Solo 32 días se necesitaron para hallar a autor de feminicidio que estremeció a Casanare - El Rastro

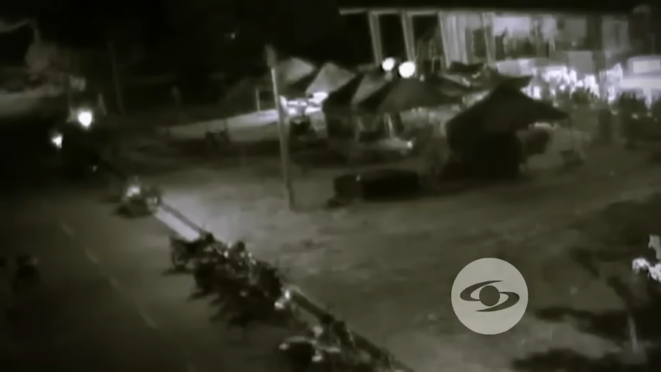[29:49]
Se prende la motocicleta. La señora Edenis se encuentra acá. Dialogan por un instante. Él se sube a la motocicleta y ella posteriormente se subió a su motocicleta. Esto lo pudimos obtener de acuerdo a la cámara que tenemos acá al frente de la Policía Nacional, donde captamos la imagen.
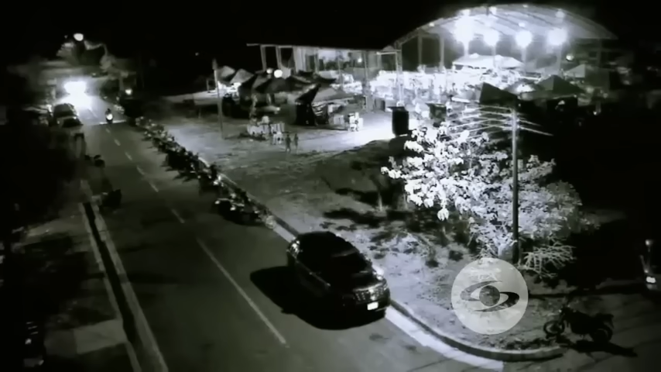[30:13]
Así como lo vemos ahorita, se encuentra oscuro, cosa que la cámara no nos muestra los rostros en su momento.
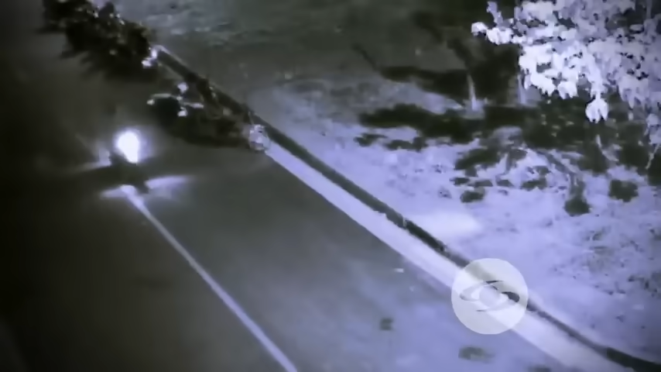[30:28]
Efectivamente, nos damos de cuenta que quien va manejando la motocicleta es el señor Daimer y la señora Edenis se encuentra de parrillera.
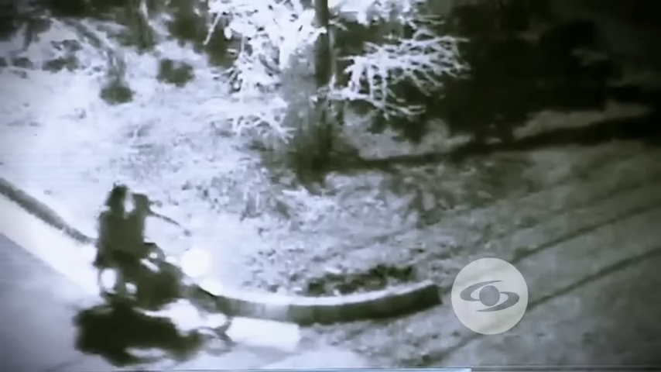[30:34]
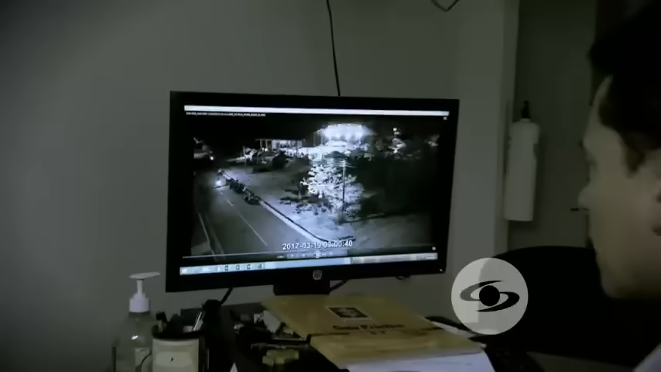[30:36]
Este es el momento en que Edenis Barrera sale con Daimer del lugar de la vereda El Bubuy.
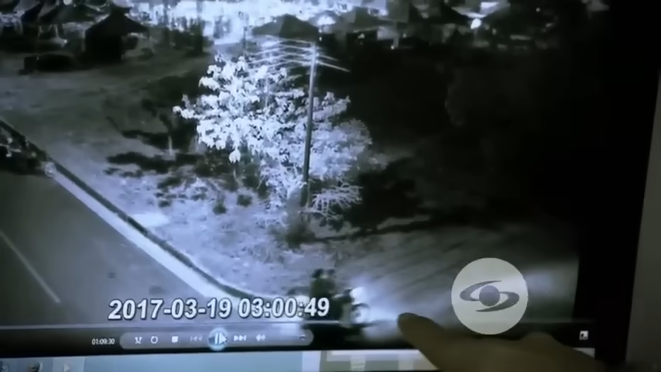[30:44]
En este momento, mira, casi se estrella en ahí al salir y toman la vía para Aguasulín. Y esa es la última imagen de Edenis con vida.